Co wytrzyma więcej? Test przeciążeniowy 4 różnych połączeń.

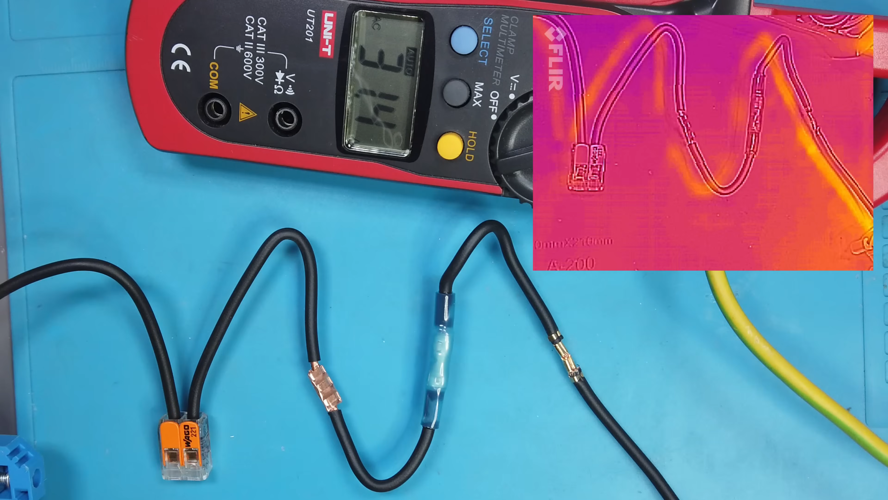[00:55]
To już więcej niż powinno płynąć tym przewodem i podobnie jak prąd znamionowy WAGO. Jak widać, przewody nagrzewają się bardziej niż włączki.
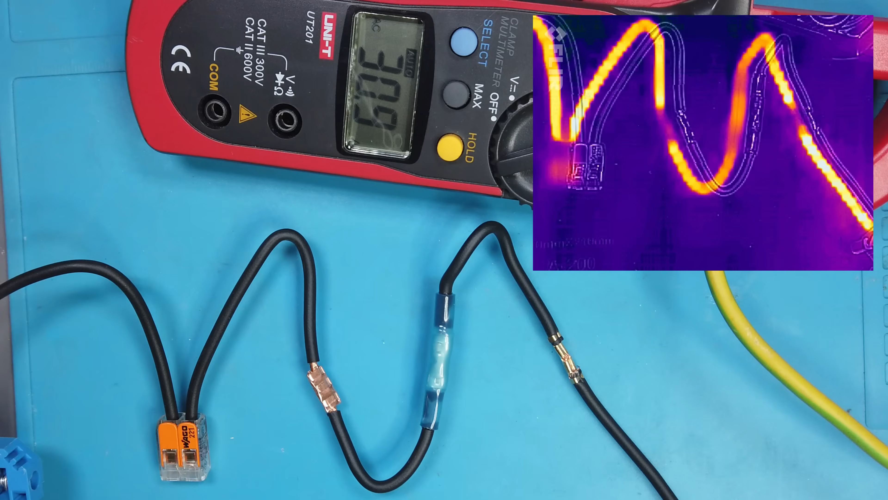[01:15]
Jednak nie są to wysokie temperatury.
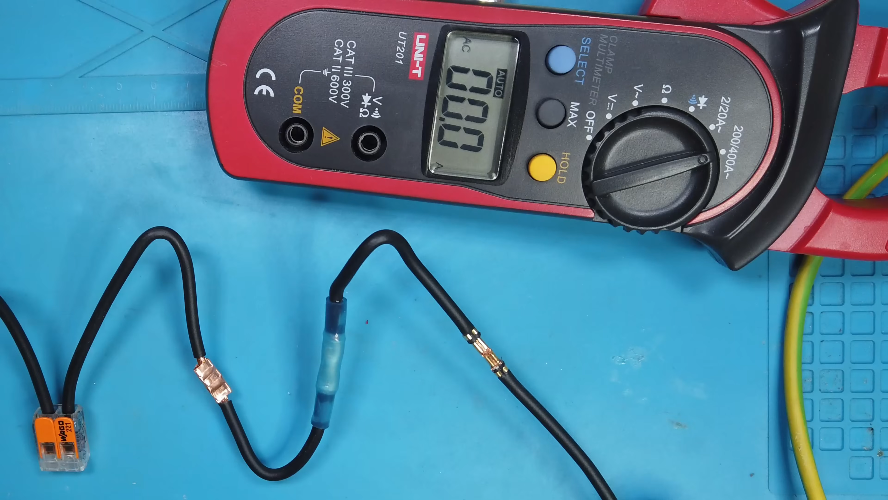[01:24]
Teraz około 40 Amperów. Przez moment widać, jak szybciej nagrzewa się WAGO, ale po chwili to już przewody są cieplejsze.
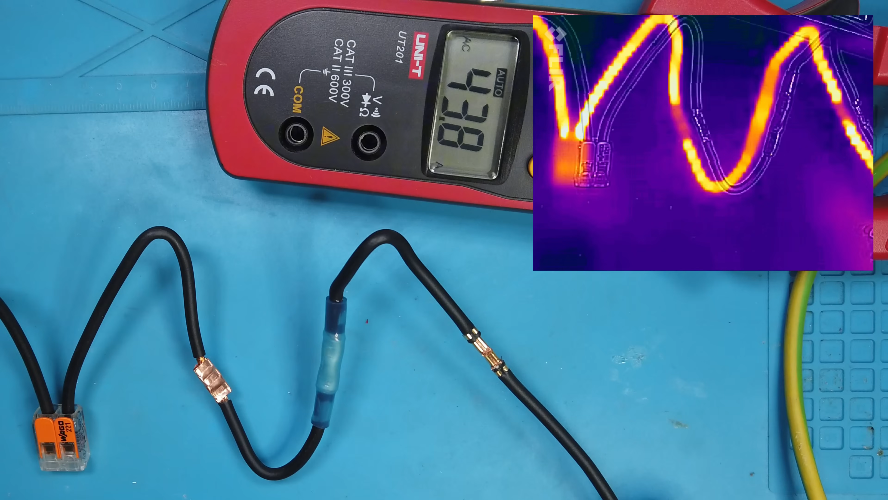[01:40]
Około 60 Amperów. Tu widać, że złączka izolowana nagrzewa się bardziej niż inne. Ma temperaturę podobną do przewodu.
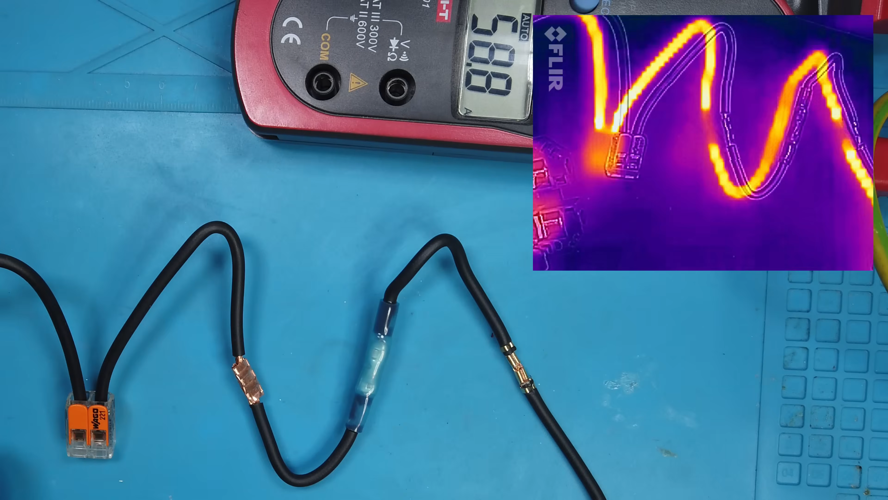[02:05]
Około 90 Amperów. Jeszcze wyraźniej widać, jak złączka izolowana nagrzewa się bardziej niż konektor i tulejka.